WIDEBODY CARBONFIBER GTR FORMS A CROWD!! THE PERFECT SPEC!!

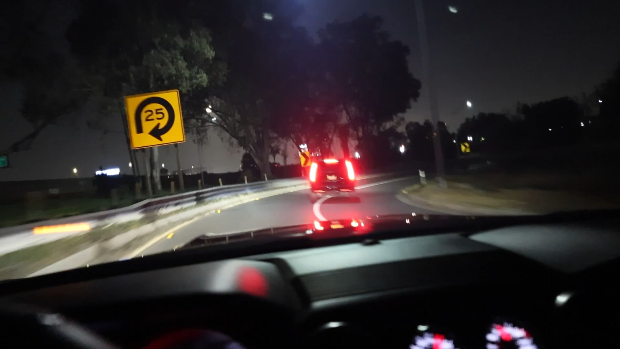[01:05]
oh my god this guy went from 60 to 30
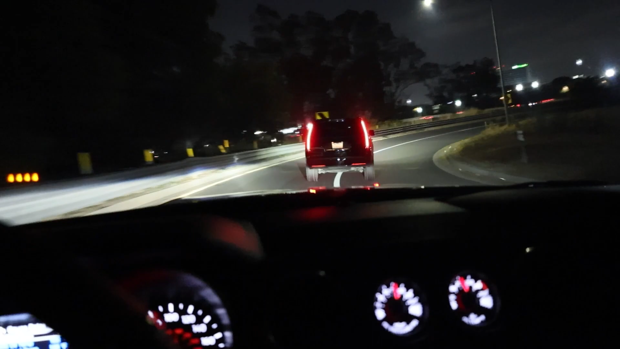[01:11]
really all
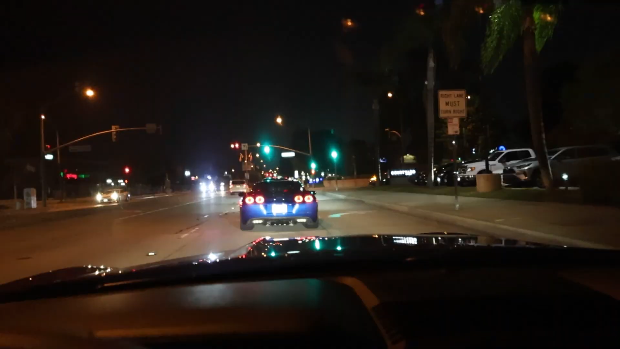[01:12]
right guys we are like right down the street got a nice c6 vet in front of me right here so we just pulled up to
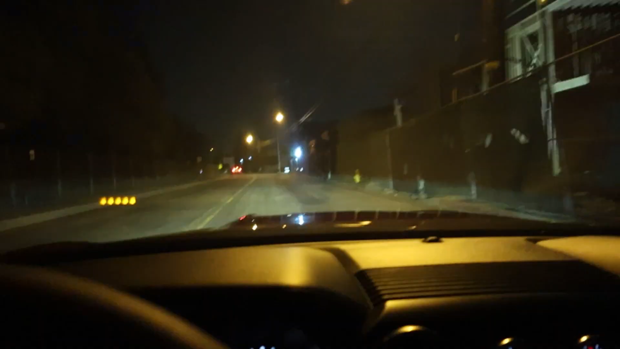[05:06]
right so we seem to made it out but we're like off-roading this road is horrible the meat wasn't too bad wasn't too